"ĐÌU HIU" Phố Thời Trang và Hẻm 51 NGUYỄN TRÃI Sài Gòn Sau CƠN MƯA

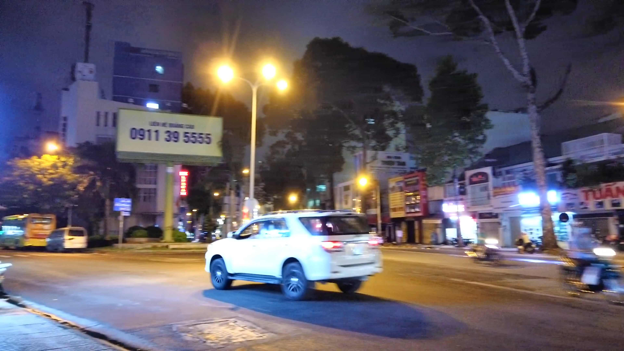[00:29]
bên cánh trái đó là con đường Trần Phú cũng là con đường Nguyễn Hoàng năm xưa và đi thẳng thì mình sẽ đến Sáu Cộng Hòa và ở đây bán rất là nhiều tranh con đường Trần
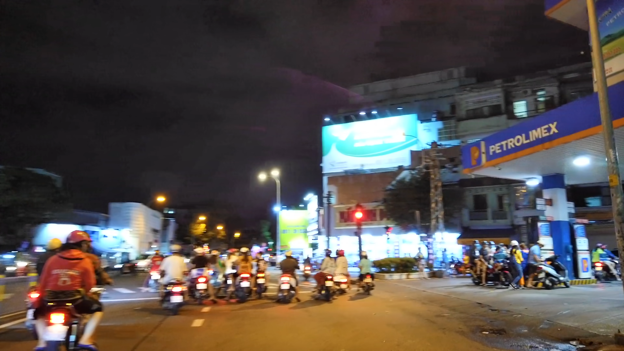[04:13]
phải chúng ta đó là đường Nguyễn Duy Dương đi ra chợ Nhật Tảo chợ Gia Bà Bầu ngày xưa
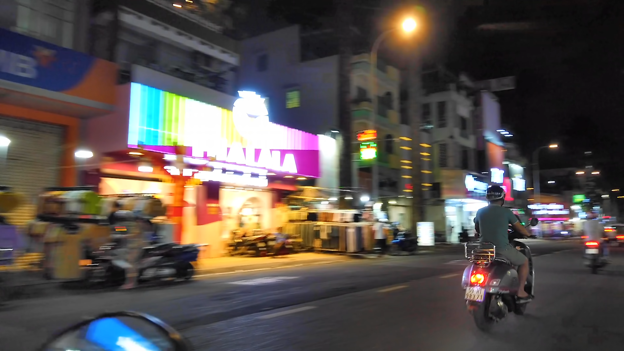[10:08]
các sớp đua nhau mở nhạc ở đây là giao lộ Trần Bịnh Trộng với lại nguyện trải ở đây có một cái hẹn 51 mà lúc trước mấy bữa trước cũng có nhiều anh chị cũng không mình thì hôm nào em sẽ đi bộ vô anh
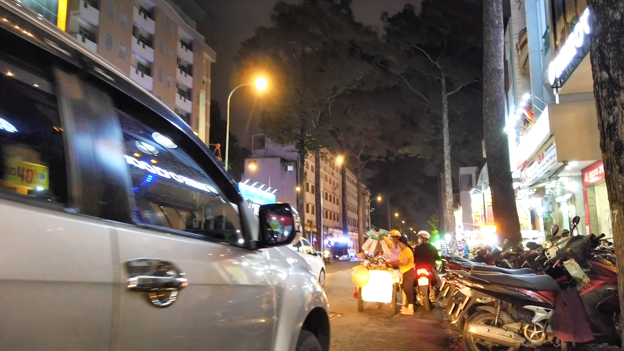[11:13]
xe hơi này che rồi nhà Thanh Trà ngày xưa